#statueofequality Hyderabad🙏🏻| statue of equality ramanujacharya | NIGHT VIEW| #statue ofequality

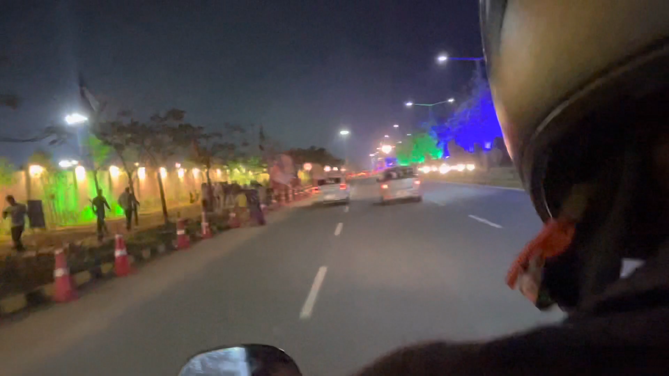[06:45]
మనం అయితే వెహికల్ అయితే పార్కింగ్లో పార్క్ చేసి మనం లోపలికి వెళ్ళిపోతాం.